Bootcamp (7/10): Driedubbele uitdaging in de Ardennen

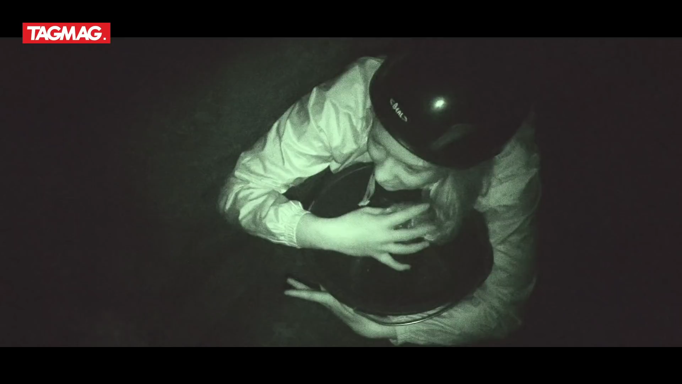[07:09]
Elk duo krijgt 1 emmer met een open waterfles mee.
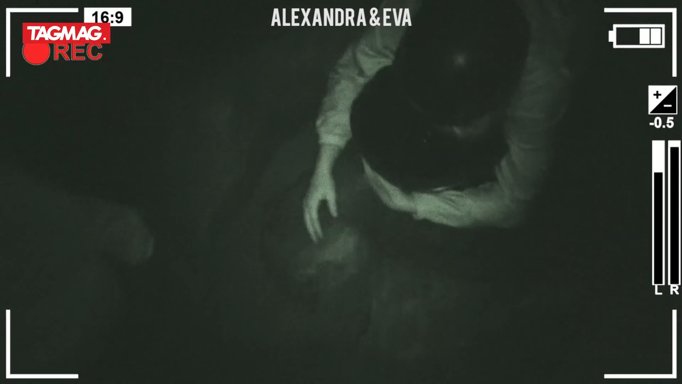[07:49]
Ik dat ik u niet zie. Probeer mij eens aan te raken, zoek mij.
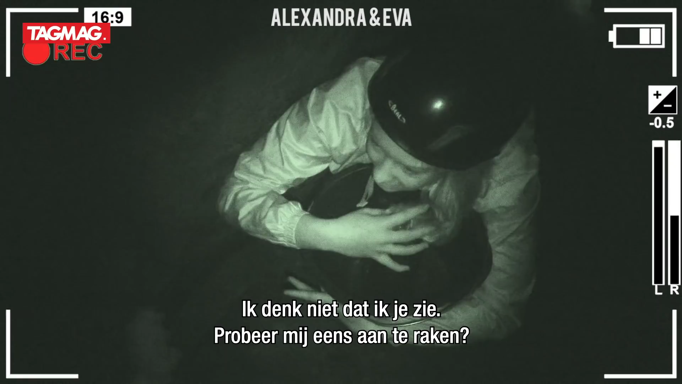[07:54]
Ja, ja, oké. Maar waar is het? Rechts, links? Recht naar beneden, precies.
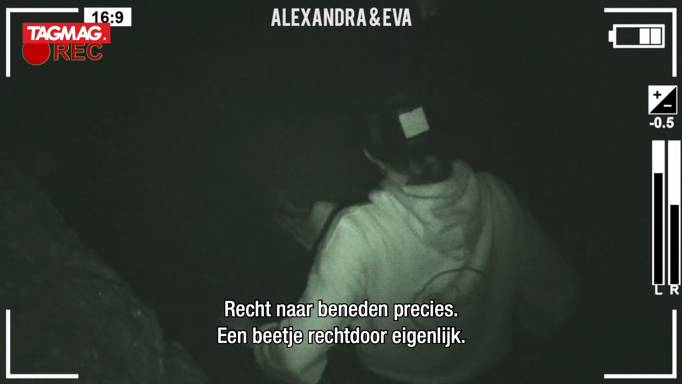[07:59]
Een beetje rechtdoor eigenlijk. Dat is holy water, hè. Dat is holy water. Dat zorgt ervoor dat je eeuwig jong bent.
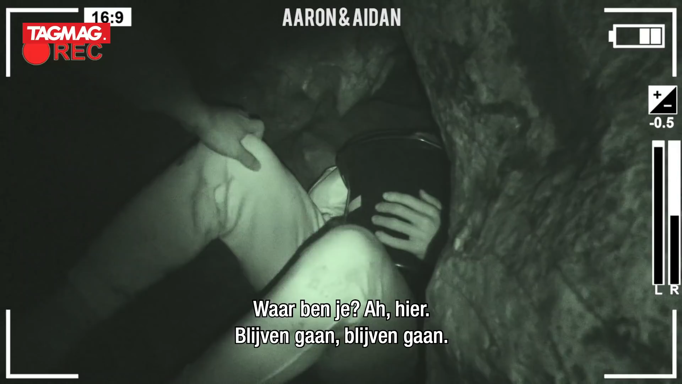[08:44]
Blijf gaan. Je bent hilarisch. Het is precies alsof we onder ons bed zitten, gelijk een klein kind en zo.
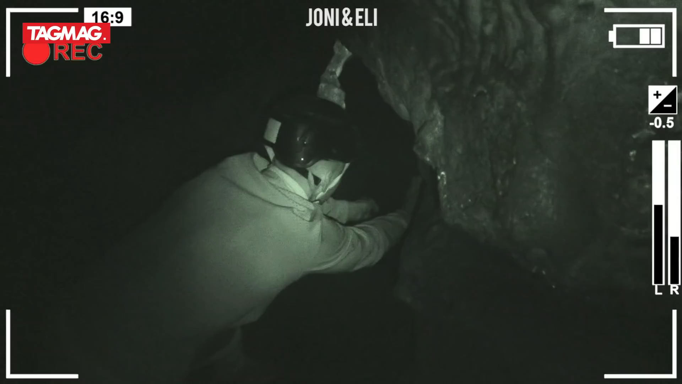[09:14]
Ja, ja. Ik vind deze echt rare shit. Je ziet niks, hè.
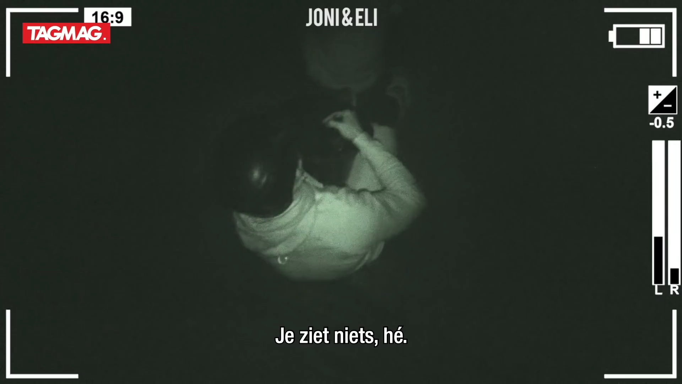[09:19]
Ik voel alleen. Voelen kan ik wel plezant vinden, hè. Maar niet op deze manier.